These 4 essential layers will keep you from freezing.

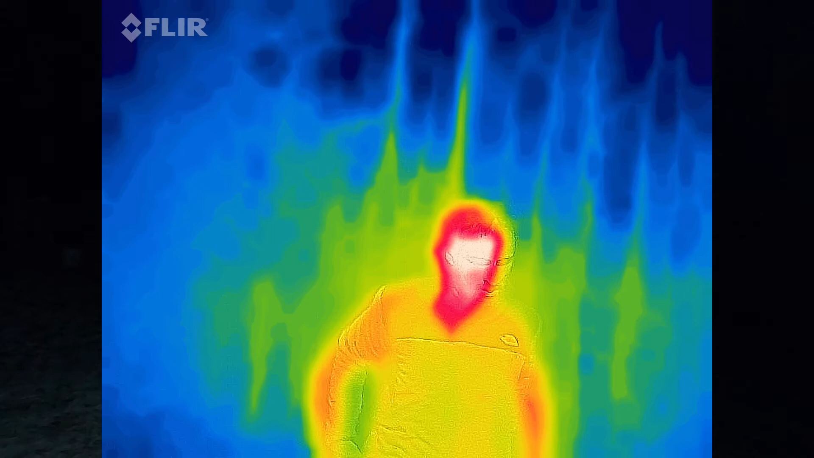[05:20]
There's the puffy and throw a hat on the shell layer. I can feel the little bit of wetness, but at the same time, I am many more times warmer now than I was.
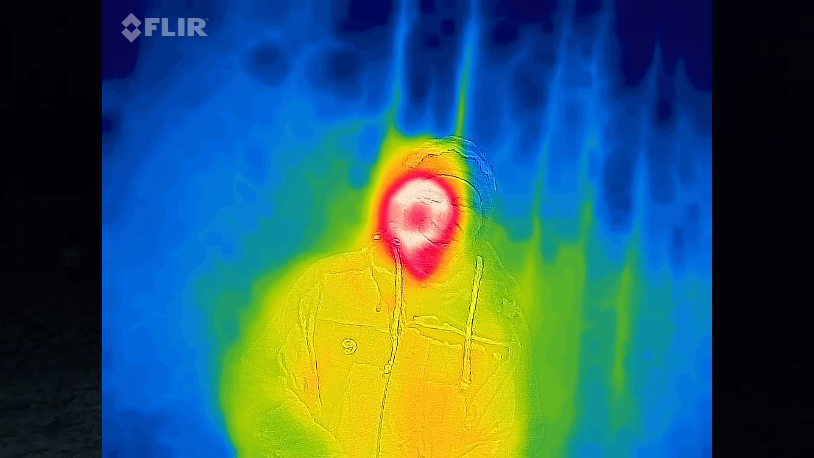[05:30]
Remember, we can we can add fuel so you can eat. You can get your muscles moving to get them working and producing some heat.